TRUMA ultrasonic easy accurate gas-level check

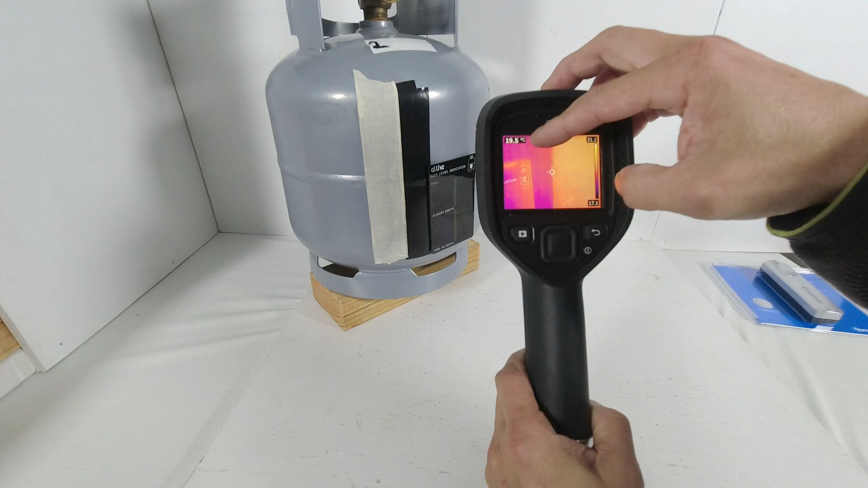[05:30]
On screen: spot 19.5°C
I'm now aiming at the top of the black electrical tape.
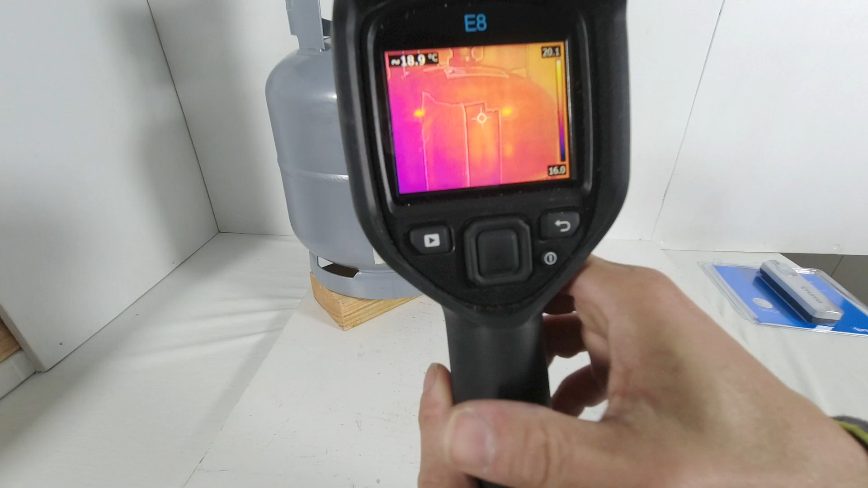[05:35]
And the temperature is approximately 18.9 degrees, 18.7 degrees, 19.2 degrees, 18.9 degrees.
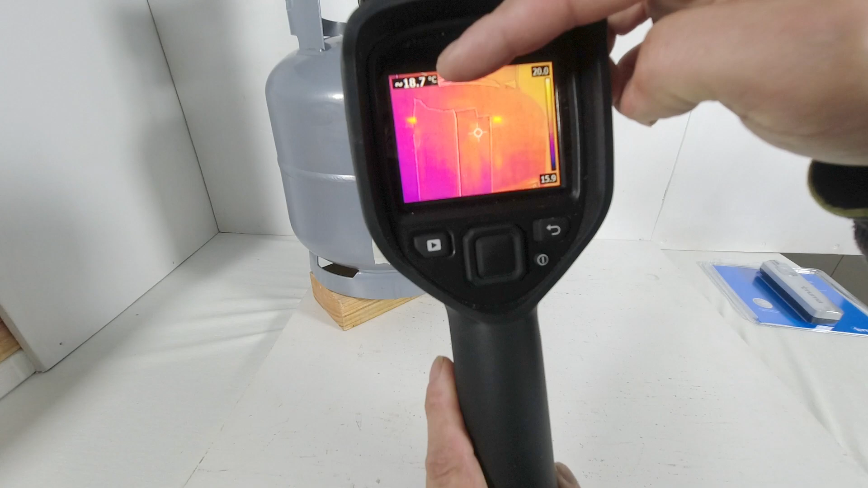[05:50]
On screen: spot 18.7°C
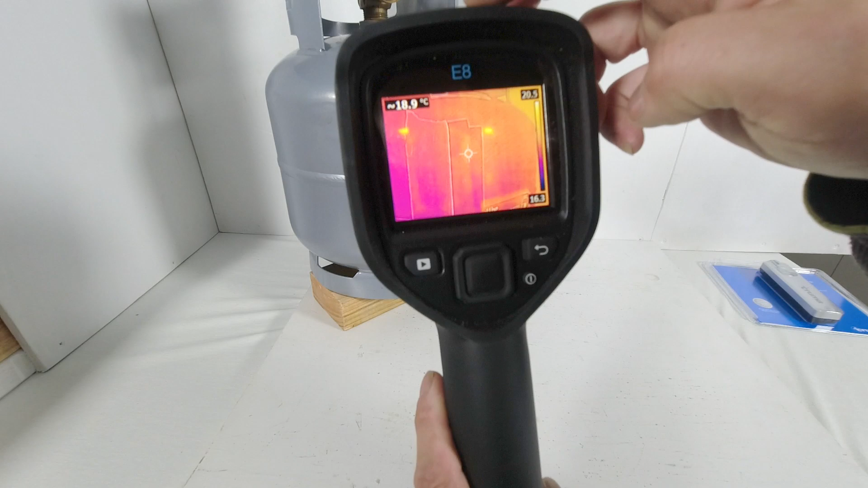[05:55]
On screen: spot 18.9°C
I will move the aiming point to the middle where the horizontal weld is. It is reading 18.4 degrees, 18.7 degrees, 18.8 degrees.
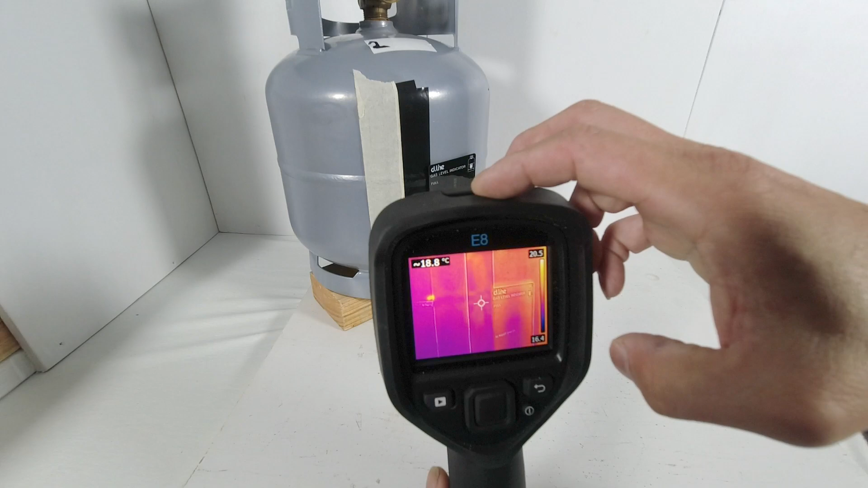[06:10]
On screen: spot 18.8°C
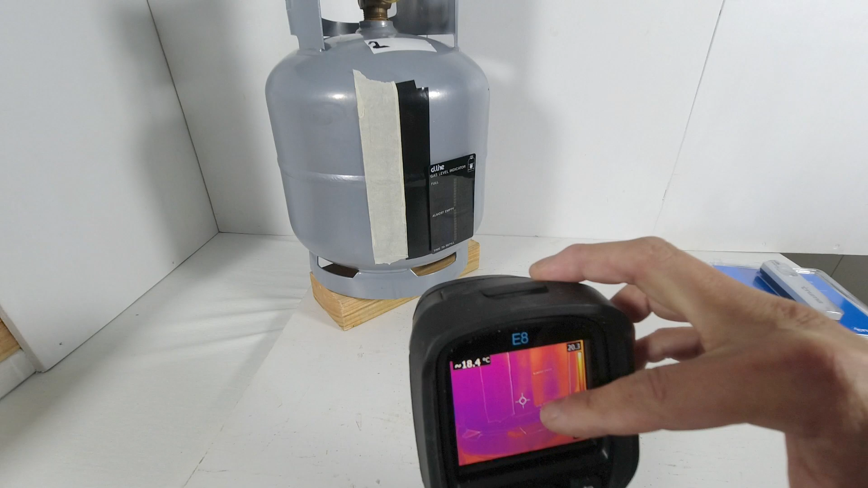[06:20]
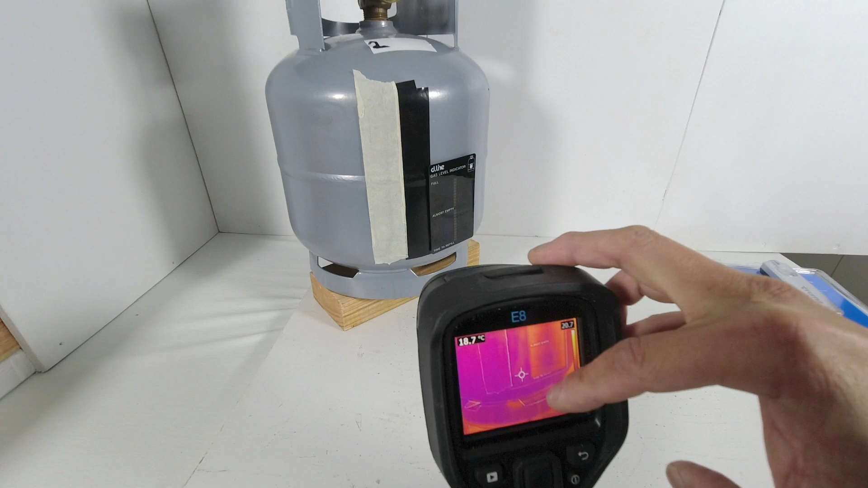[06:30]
On screen: spot 18.7°C
So this shows me temperature difference from the top to the bottom of the cylinder wall.
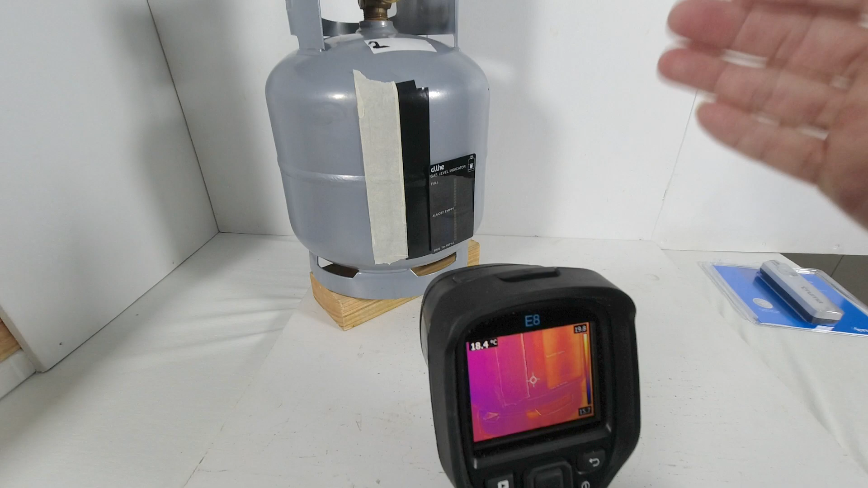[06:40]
It's only decimal place temperature difference. And I guess sub one degree temperature difference is not enough to trigger the sensitivity in this crude gas level indicator.